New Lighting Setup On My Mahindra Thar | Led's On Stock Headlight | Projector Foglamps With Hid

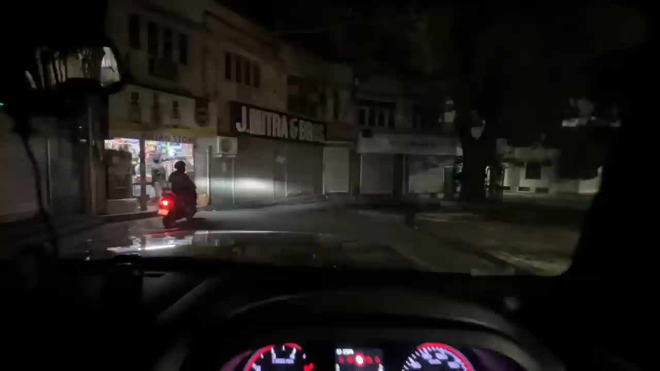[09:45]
आउटपुट का जो है टाइम आ चुका है प्रिंस भाईया मेरे साथ ही है ठीक
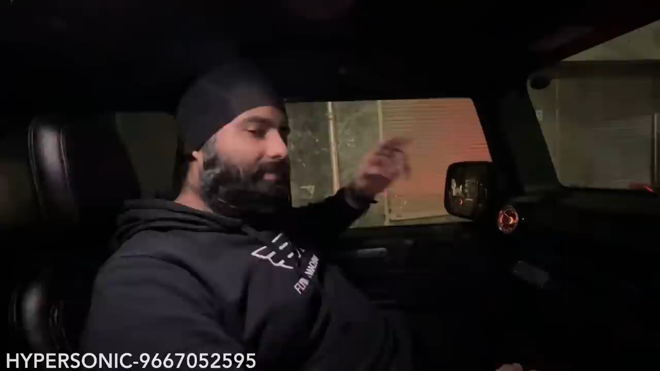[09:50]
है अब आप लोगों को सबसे पहले मज़ा देता हूँ अपनी हाईडी का आपको जैनुएन मज़ा आ जाएगा ये देखो अब ये गरम हो रही है तो ये आउन हो रही है और इसका
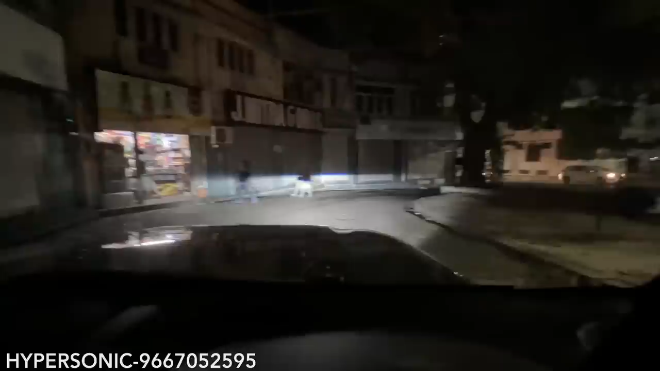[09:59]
जो कलर वाला मिक्षर है वो पचपंसो छे जार है हलकी सी गाड़ी मेरी नीचे की तरफ में जुक्के खड़ी वी है ये बिल्कुल परफेक्ट बन रहा है आदिल भाई आपको फरक देखने को मिल रहा होगा अब यहाँ पर अगर मैं गाड़ी बैक करता हूँ
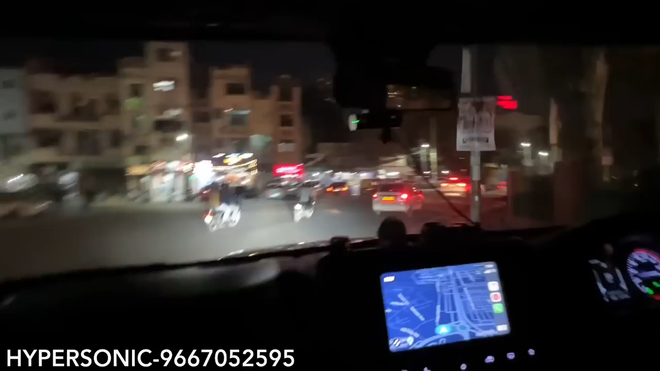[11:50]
है तो हलका फुल का डिफ्रेंस आप लोग को देखने को मिलेगा और अगर इदर से आप लोग लेफ्ट लेते हो अब आप लोग रिस्पॉंस शेक करना देखो भाई यह गली
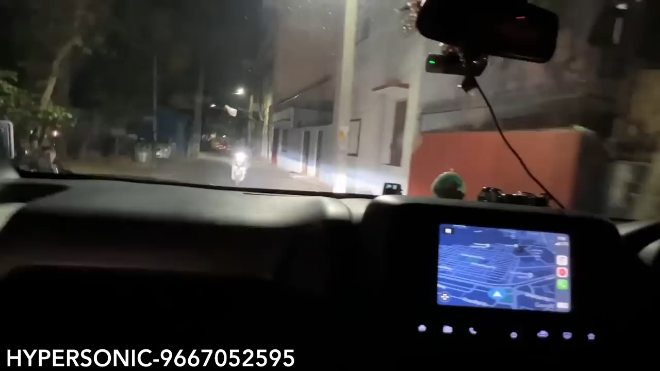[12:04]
है ठीक है और यह आपका लोग बीम का रिस्पॉंस है यह आपका हाई बीम का रिस्पॉंस है तो यही चीज है, और confidence आएगा highway में चलाने के लिए, नीचे अगर आप लोग चाहो तो 4300 Kelvin भी लगा सकते है, उपर भी चाहो तो LED में भी आपको option मिल जाता है, तो अब आप लोग डिपर का जो पूरा response है, वो आप लोग इसमें check कर पाऊगे, ठीक है,
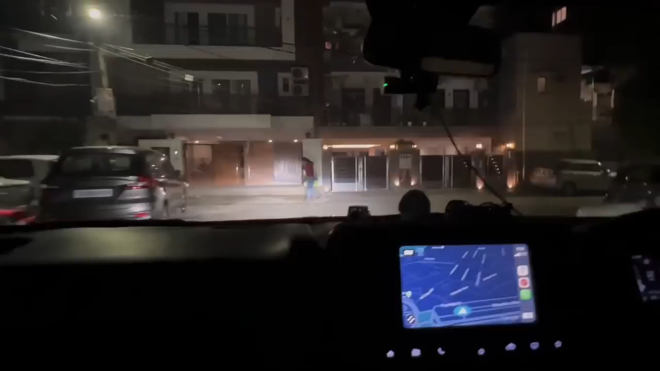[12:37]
कैसा लगा, जरूर बतान ओके गईस, तो आप लोगो को मैं थोड़ा setup यहाँ पर दिखा देता हूँ, ठीक है, तो लाइटिंग का response तो वो आपके सामने ही है,